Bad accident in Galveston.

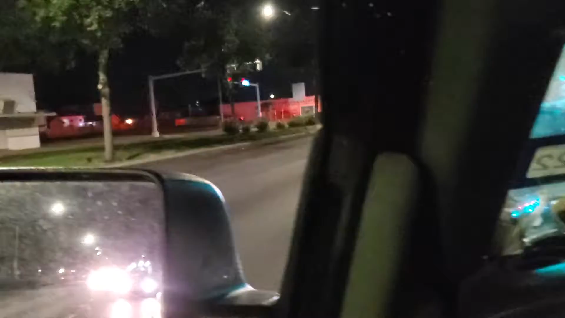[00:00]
oh yeah something big going down something big going down on the uh broadway we in gals in texas i think i see the fire truck might be a uh collision